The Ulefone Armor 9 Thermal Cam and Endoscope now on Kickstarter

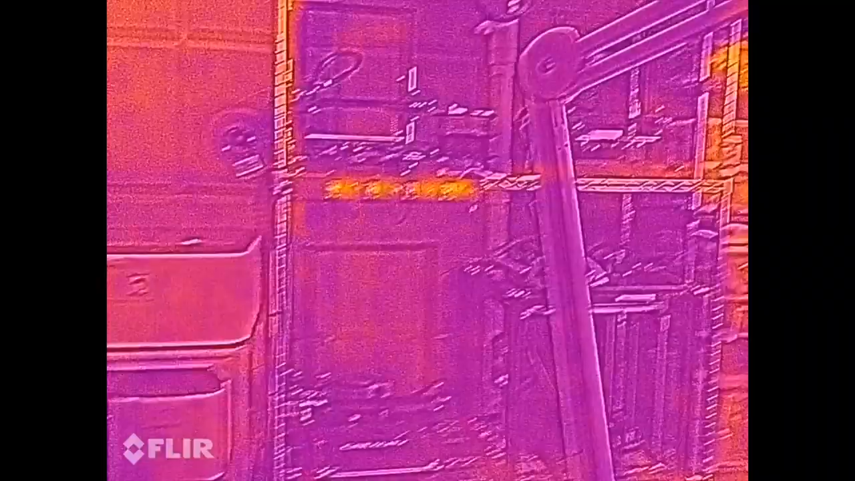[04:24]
My AC is on now and
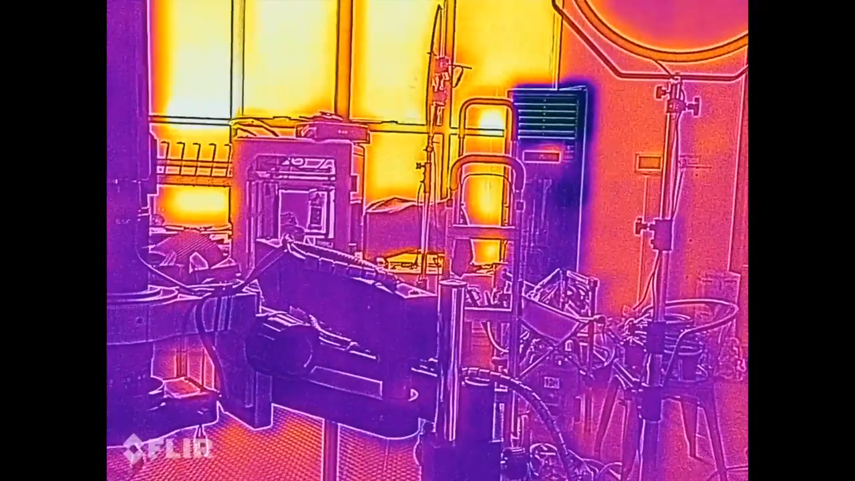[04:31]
you can see the AC part is darker than the other part.
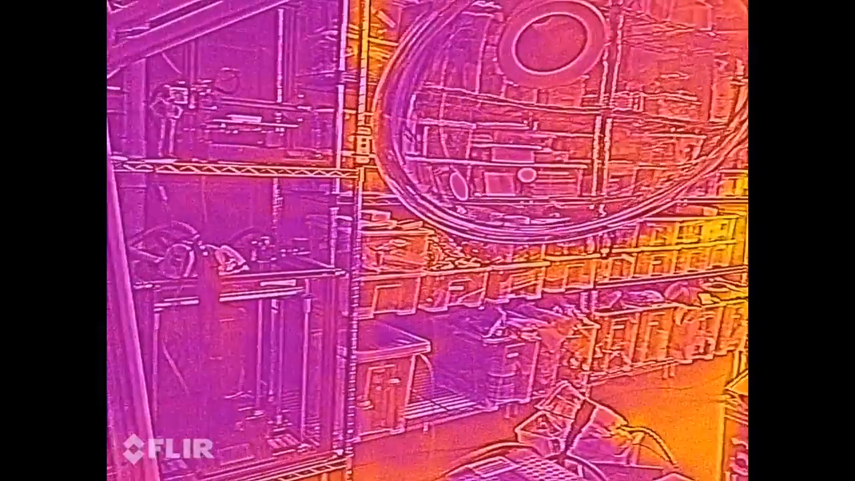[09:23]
As far as the thermal camera and most basic functions go,